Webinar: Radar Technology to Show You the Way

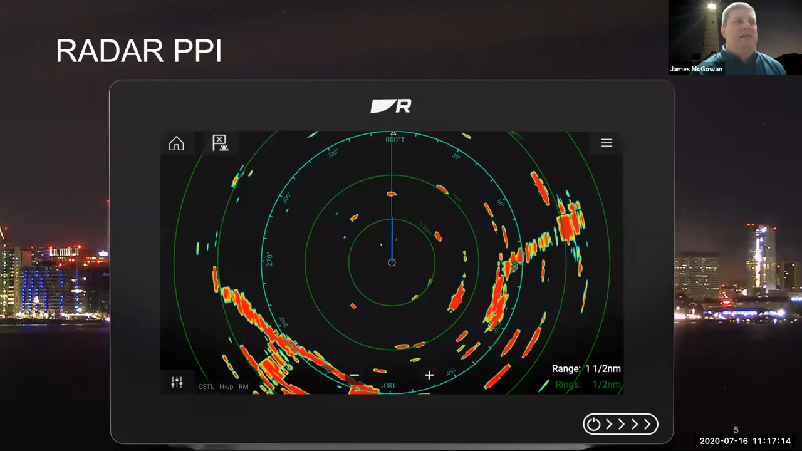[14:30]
And then from the center up to the 12 o'clock position, I've got a white line there called the ship's heading marker. And then I see another blue line in there. Can you tell me a little bit about that blue line, Derek, and what that one's about? Yeah, the, uh, the blue line is giving you information about your, um, your course over ground and speed over ground so that on the same display, you, you've got a bit more data to give you, uh, an idea of what is happening with your visual situation around you. Um, I mean, these multifunction displays are great because they bring quite a lot of information together for you.
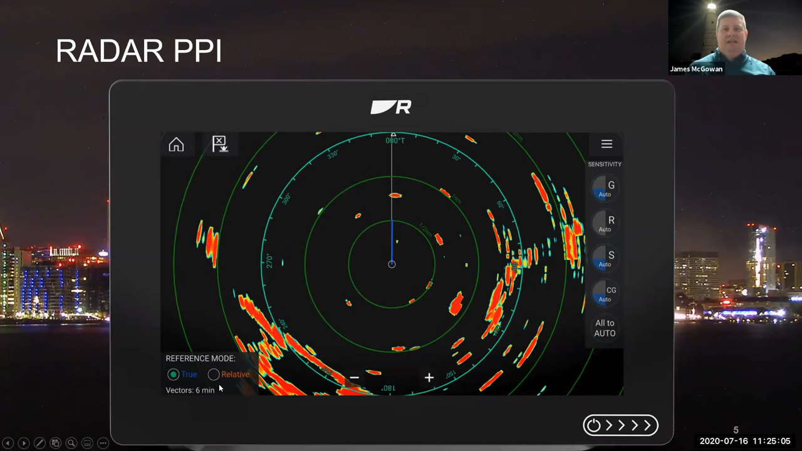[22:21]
We can, uh, have true bearings or relative, uh, sorry, true motion or relative motion on the system. And we can change that back and forth here. And we'll talk about that in detail in a second too. I did also want to show everybody, um, what the lighthouse to radar PPI looks like, uh, a little bit different, but the same basic information is, uh, is all there. So this is, uh, an, uh, an E series display, uh, lighthouse two, it probably has a, uh, Magnum or a super HD radar hooked up to it. Um, but you can see across the top, uh, on the status bar, you have indicators for the range in use here. The radar is at three quarter mile.
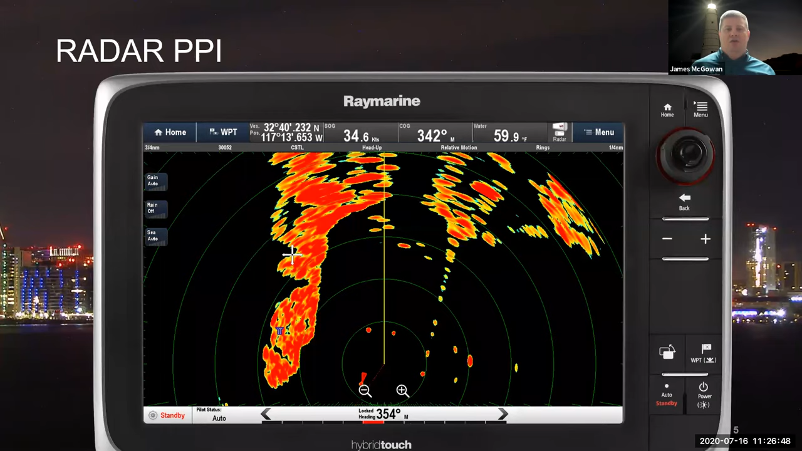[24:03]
One more thing on the, uh, the PPI. Let's take a look at, um, a new feature that we implemented in our Lighthouse 3 systems and that's PPI stabilization. Um, so this is pretty neat. It allows the radar PPI to smoothly turn as the heading of the boat shifts without the radar image actually having to refresh. Uh, so on some of the older systems, every time the radar sweep would pass the 12 o'clock position, you'd get maybe a little flicker for a moment and then it would redraw and repaint.
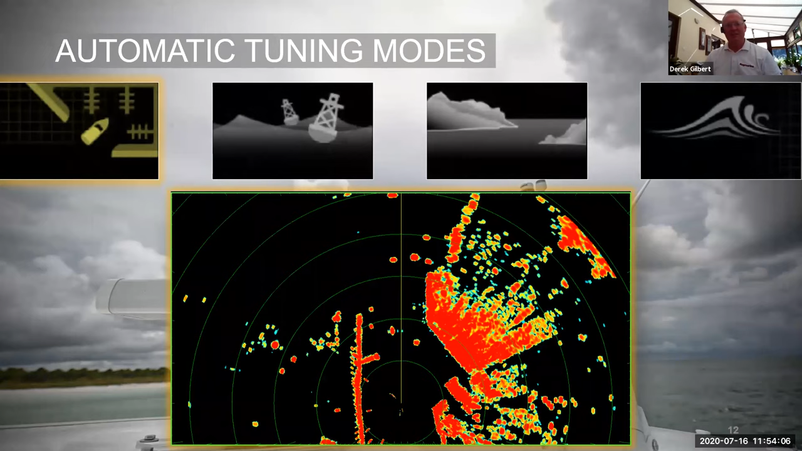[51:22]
Is it? Uh, it is. Yes. Yep. That's the airport there.
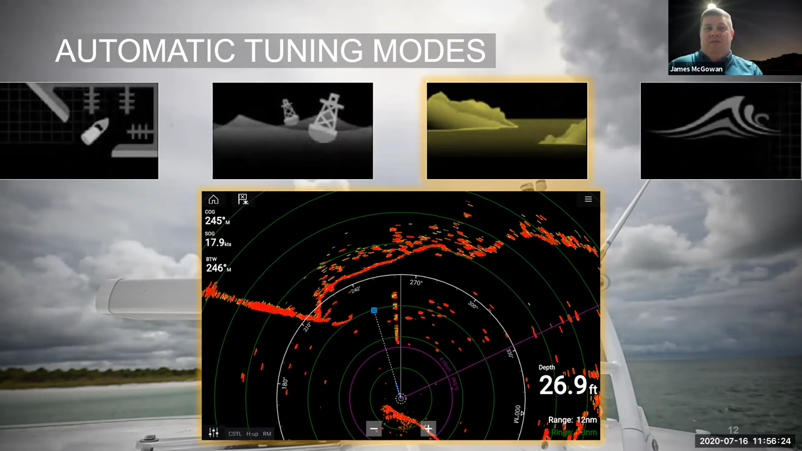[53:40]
So if you're cruising offshore or making landfall, uh, a lot of prominent nav aids have these transponder beacons that your, your radar, when it's signal hits, uh, the transponder on the buoy, it returns back a Morse code signal and it shows up on the screen. That's, that's what we're looking at there. And then I've got one more for you. This is offshore mode. So think of offshore mode when you are well beyond sight of lands, you are now in blue water. Um, and what offshore mode does is it really starts to ramp up sea clutter control. So it's going to knock down the reflections off the swells and the wavetops while still looking for solid targets out there on the water.
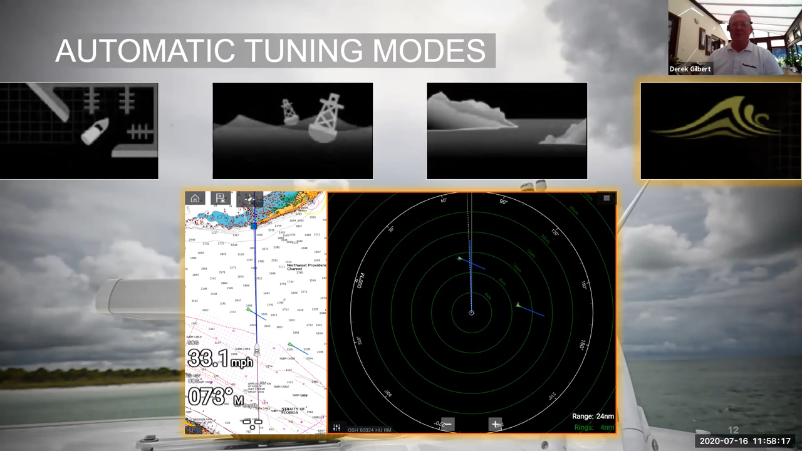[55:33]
Once you, once you're in manual, then you've got to keep altering it manually all the time, depending on the weather conditions, the wave height, et cetera, et cetera. So auto is generally a very good place to be starting from. Yeah. There's a couple of, um, specialty tuning modes that you'll see in there and these will pop up depending on which radar you actually have. Um, if you have one of the compatible, uh, systems that have bird mode on them. So the magnums, the color, uh, the HD color, super HD radars. Um, this is the one that Derek alluded to earlier that, um, optimizes the system for finding fish, uh, or should be finding birds and the birds will find the fish for you.
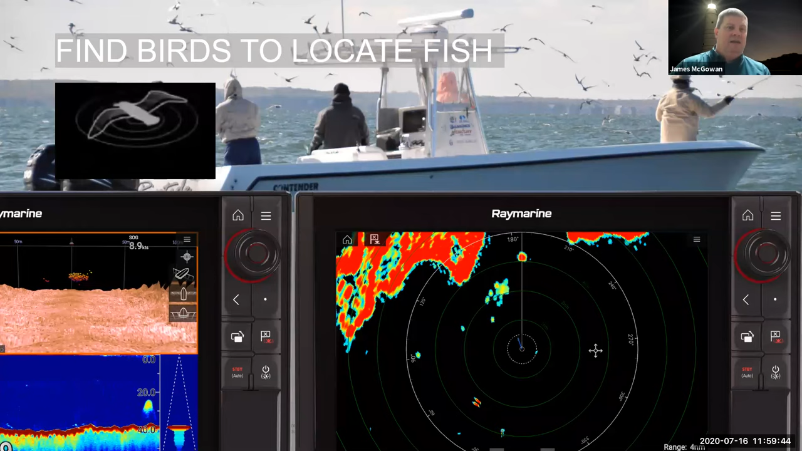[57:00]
And, uh, in that webinar, we had a pro ambassador guest, uh, Terry Nugent, and he is a huge proponent of this feature. And he goes into some detail about using it in the waters off of Cape Cod, Massachusetts. So it's definitely worth checking out if you're interested in this. So we've looked at all these automatic modes. So let's talk a little bit about tune and tweak, Derek. Um, I showed earlier how you can pop this up. There's a little, uh, little sensitivity control on the bottom left of the screen, and it brings up this nice menu. And, um, what are some of the things that we can change in here? Yeah. So for example, we, we can start changing the gain.
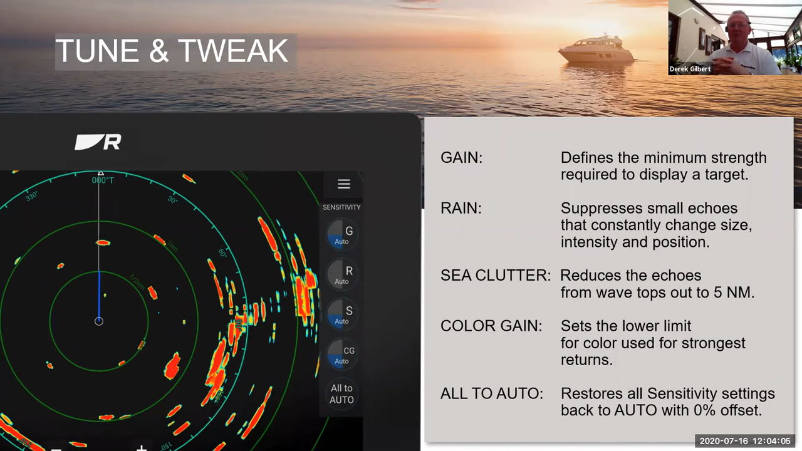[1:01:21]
um, in the same way that you would like it, maybe go back to auto reset all to auto and set off again from there. Um, you should never assume what some other user has been doing with your radar. Yeah, that's for sure. Yeah. There's definitely a lot of personal preference that comes from, uh, experience with it. I think That's why it's good to do it on a lovely,
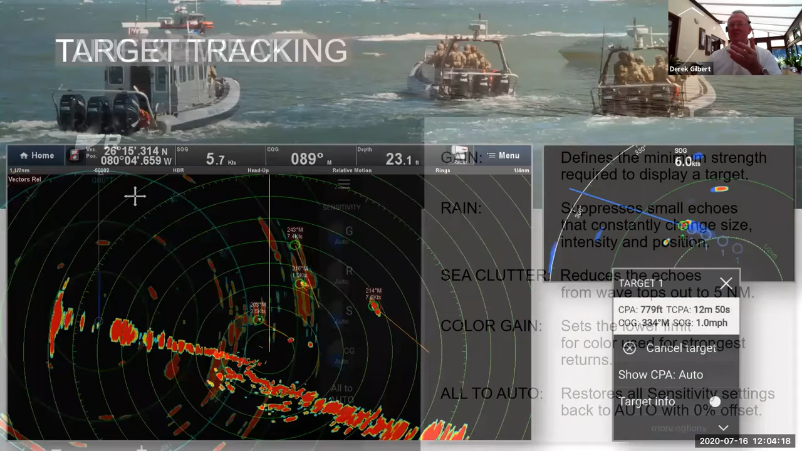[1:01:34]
nice, clear, sunny day. You just, you can see the targets clearly around you. You can get used to the effect of changing, um, those settings on the, the appearance of the screen. Don't be afraid to experiment. So, uh, it's funny, you mentioned it earlier and it is, uh, it is very strange how, despite how large the ocean is, uh, boats have this natural tendency to want to come together in the same spot.